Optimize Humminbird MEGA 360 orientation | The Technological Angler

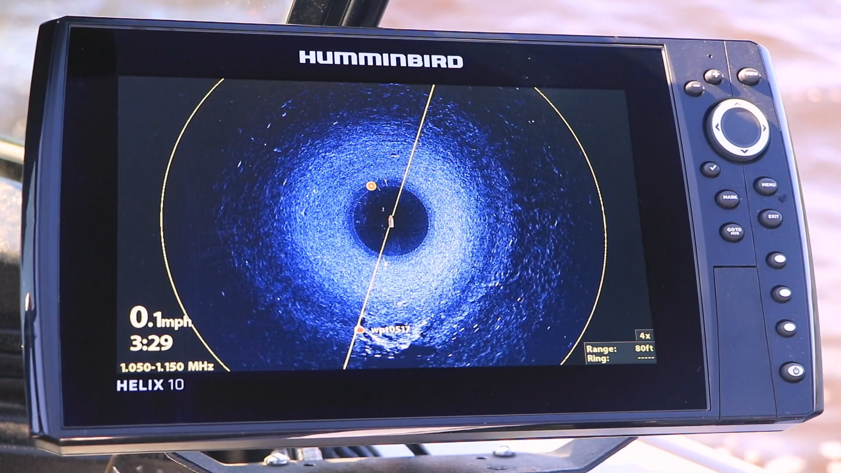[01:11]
On screen: speed 0.1 mph
Now while I'm spot locked I'm using Mega 360 imaging to provide me with real-time information about the location of that piece of woody cover.
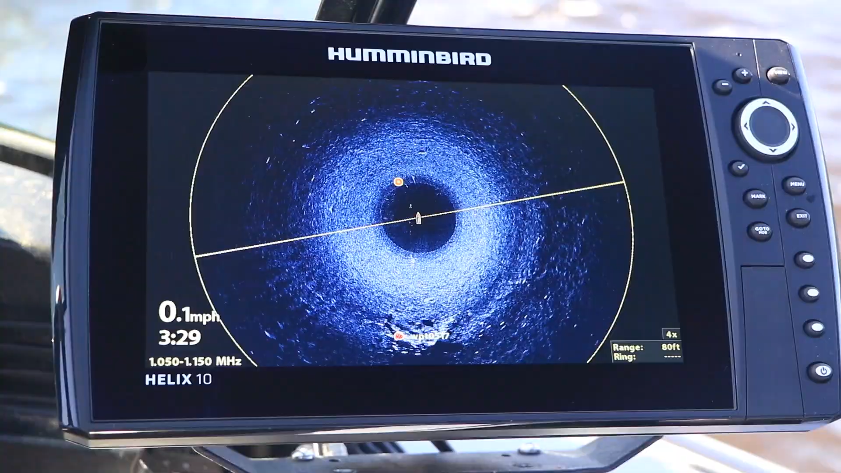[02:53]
On screen: speed 0.1 mph
I lower the imaging pod into the water maybe a foot or so and then go to my 360 imaging view and find the sonar returns for my trolling motor and my outboard.
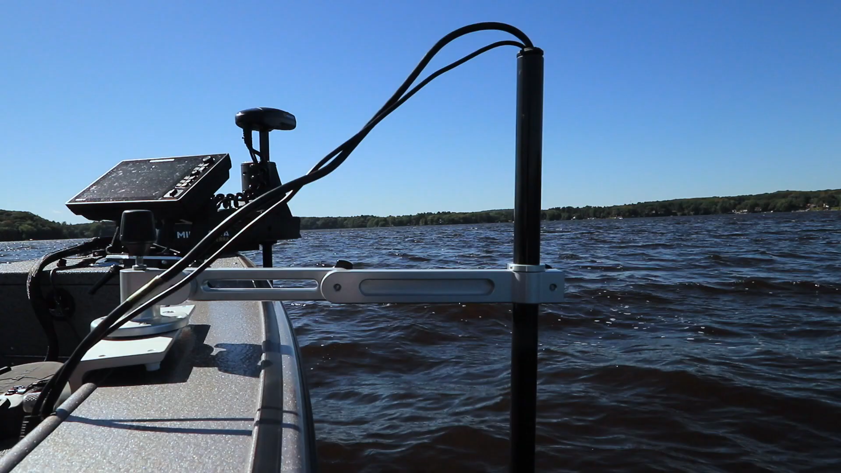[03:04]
Now I have my mega 360 imaging device mounted on the front half of my boat on the starboard side and the bright white sonar returns for my
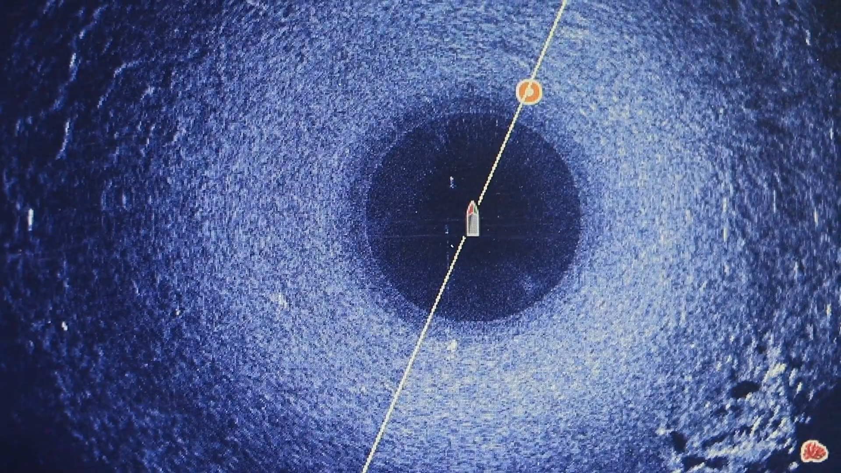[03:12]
trolling motor and my outboards lower unit are really easy to spot.
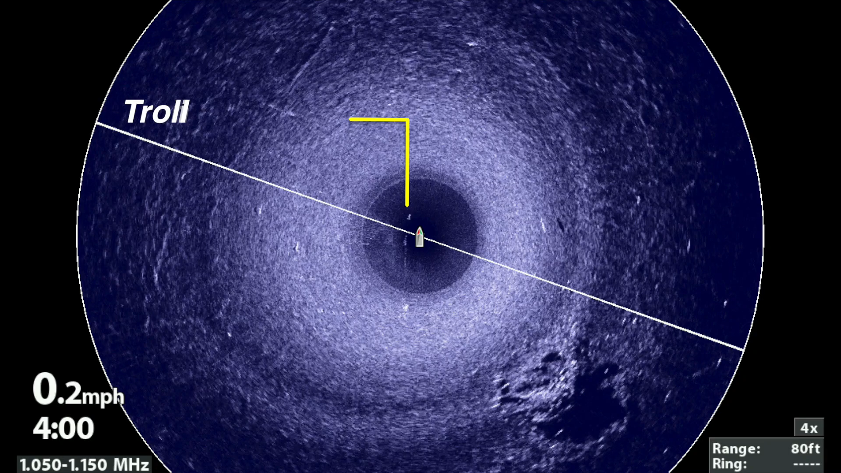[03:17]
On screen: speed 0.2 mph
Now those two bright white sonar returns will of course form a line and that line will be vertical on your 360 imaging view when the teardrop shape on your transducer housing is exactly parallel with the boat.
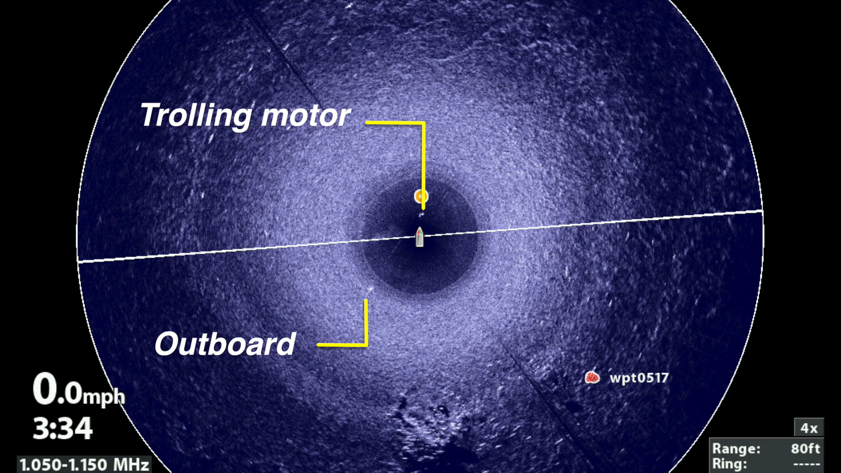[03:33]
On screen: speed 0.0 mph
Now if that line connecting your trolling motor and lower unit sonar returns isn't vertical on your 360 imaging view then a quick adjustment on your Geigertek mount will help you get the perfect orientation.
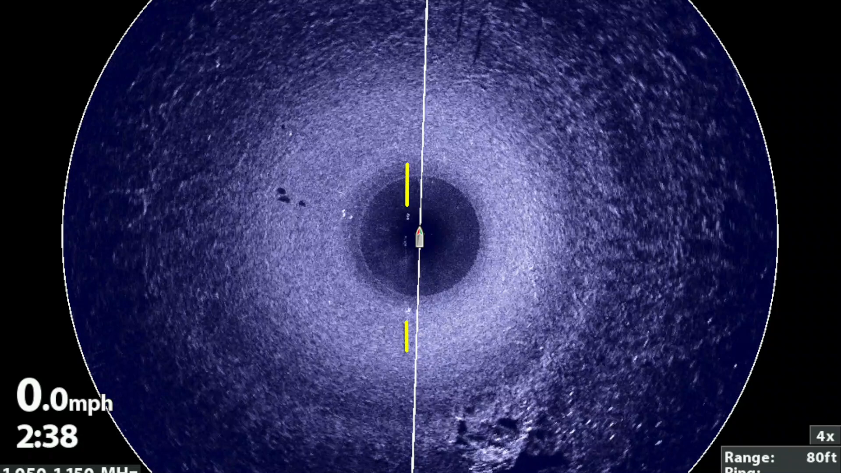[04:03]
On screen: speed 0.0 mph
When you're done that imaginary line connecting your trolling motor and lower unit sonar returns will be perfectly vertical on your 360 imaging view.